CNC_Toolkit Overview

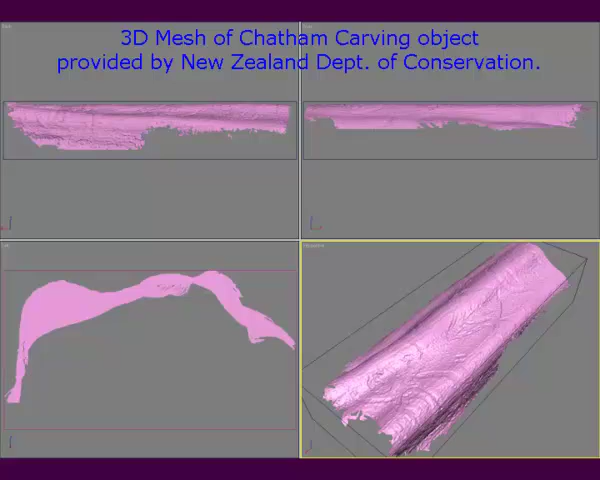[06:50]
The digitized surface is from a living tree with dendor graph design and standby photogramatic survey. Geometry was sectioned to a known limit for tool padding and processing.
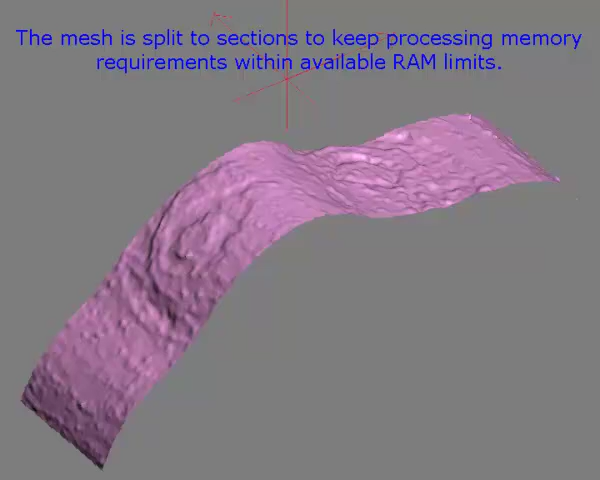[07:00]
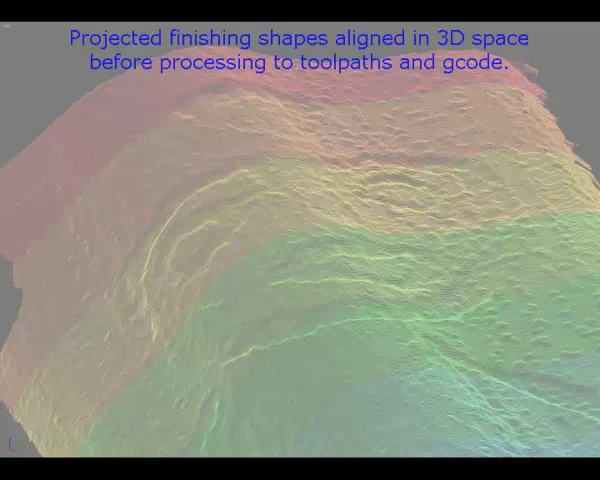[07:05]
Deformed shapes are easily inspected prior to tool padding.
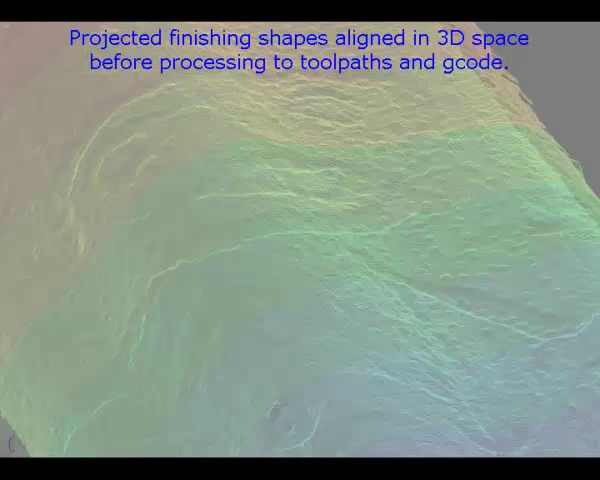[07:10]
With a little forethought, precise alignment is maintained across version GMAX scenes.
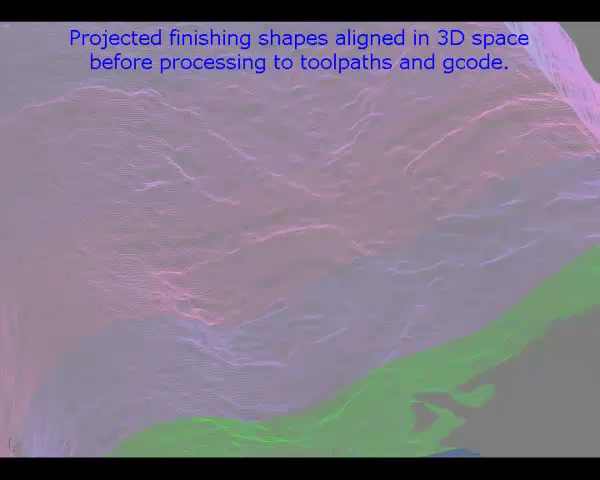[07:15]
CNC Toolkit's blend rejection and GMAX
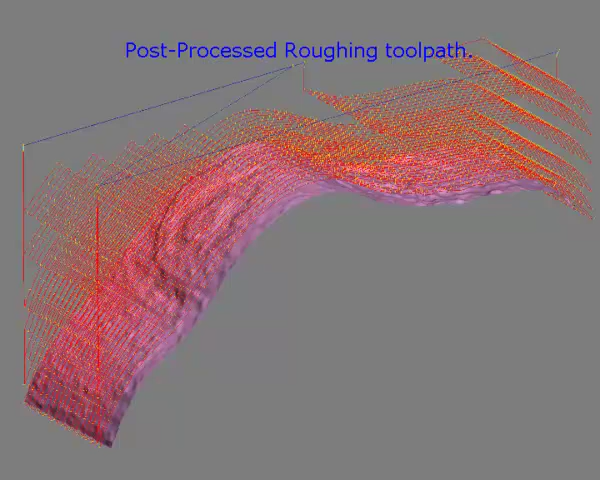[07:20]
shading morphing functions were applied to create a multi-pass roughing tool path. For the finished path, various step-over options were tested using a section of the object in 3-axis cut-up preview software. CNC Toolkit's blend rejection was applied to a shape with subdivision equal to the tested step-over value.
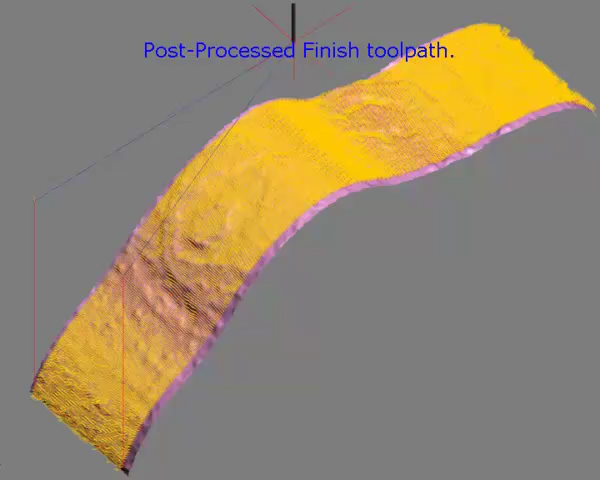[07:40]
Postal processing generates G-code for each segment. G-code files are easily joined using an external editor. The entire path was assembled for checking an MCD plot. Carving was successful with results approved by the client.